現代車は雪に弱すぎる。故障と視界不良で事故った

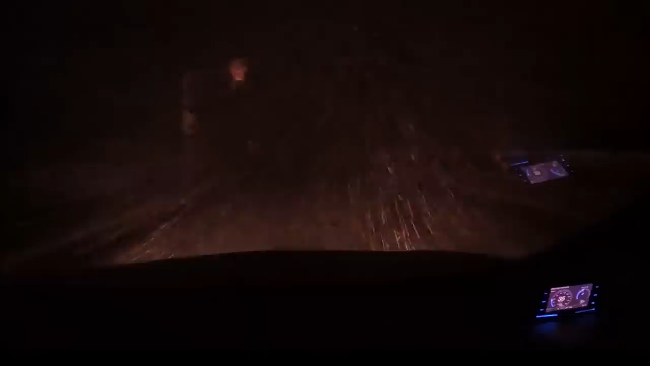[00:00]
どうしたらいいんだこれ、完全に視界ゼロになっちまったぞ。
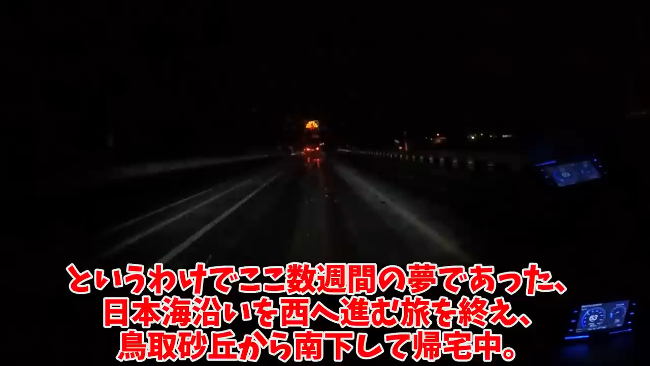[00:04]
というわけでここ数週間の夢であった、日本海沿いを西へ進む旅を終え、鳥取砂丘から南下して帰宅中、進むにつれ行きが降ってきて、路面が白くなり始めます。ああそう、サムネのこれは、車庫入れの時にミスって、石垣にぶつけただけの傷です。
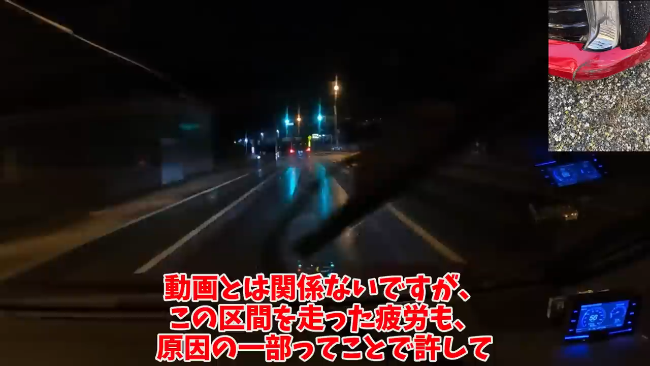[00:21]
動画とは関係ないですが、この区間を走った疲労も、原因の一部ってことで許して、全塗装が終わった86に、ウェッツスポーツのホイールを与えるためにも、夏タイヤに戻そうと思ってたんだ。でもこの雪じゃ、当分は無理だね。なんて言ってる間に、路面が白く覆われ出したな。まだ鳥取市街から数キロしか進んでないのに。
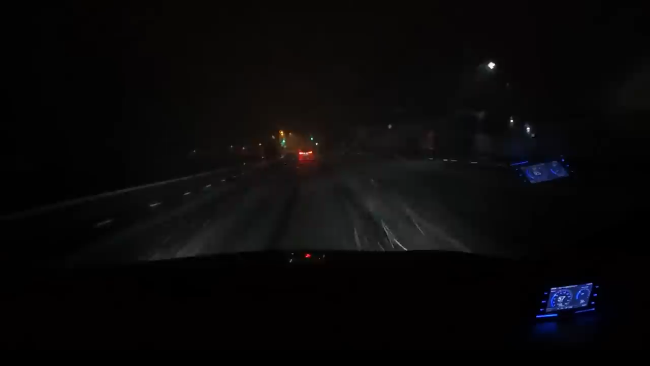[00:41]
積雪とともに、吹雪による視界悪化が、どんどんひどくなってきました。
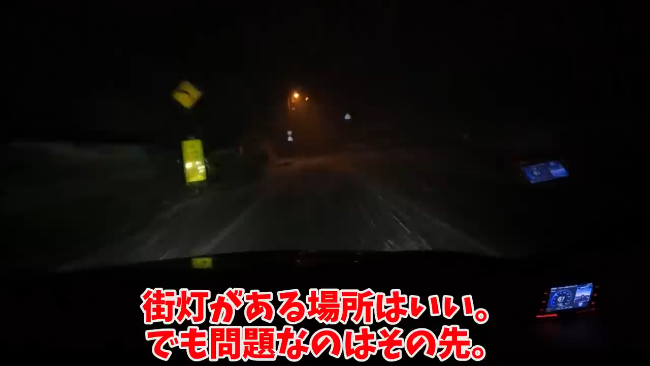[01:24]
街灯がある場所はいい。でも問題なのはその先、マジで何も見えなくなるんだ。完全に視界ゼロ。ヘッドライトが氷に閉ざされ始めてるなんて思ってもない私は、道路脇に立ってる、ようわからんボートの相対距離で居場所を把握します。対向車が来た時は、暗闇を動く光の軌跡から道を予想し、その位置車線分左側を目指します。ハイビームをつけてみても、ほんのわずかに遠くが明るくなるだけで、降り注ぐ雪が眩しくなるだけ。
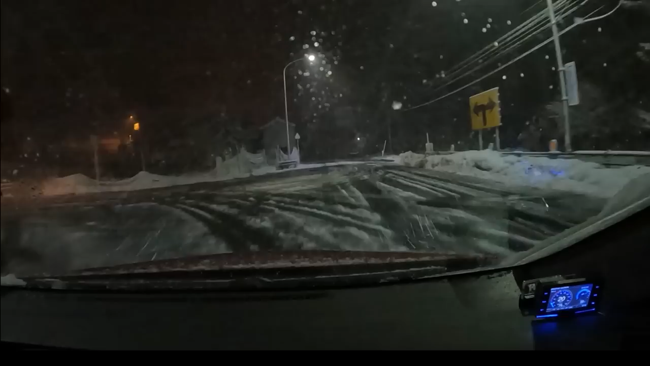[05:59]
バイパスの入り口だけ凍結していて滑りました。なんでやねん危ないやろ、というか雪タイヤ装着とは書いてあったけど、チェーン規制の表示が見当たりませんでした。
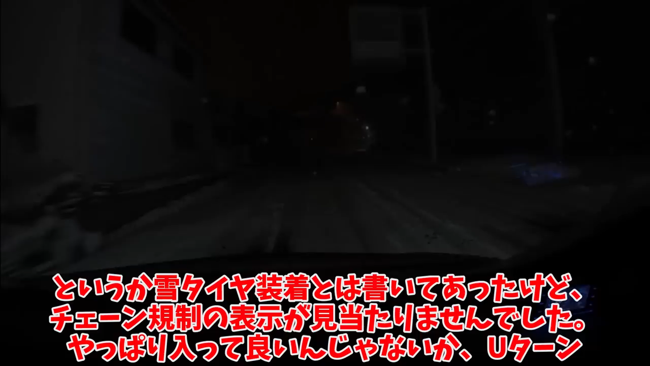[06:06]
やっぱり入っていいんじゃないか、Uターン。こんな路面は序の口だが、固まった氷が、鳥取砂丘のコンパクト版みたいになって、タイヤが強制的に勾配に滑り落とされる。その結果、グリップの一切が効かなくなる。雪道で恐れるべきはそういう場面だろ。雪じゃなくて、氷。粉の状態の雪とか、ぶっちゃけ夏タイヤでも、問題ないんじゃねえかと思います。でも氷はスタッドレスでもダメですね。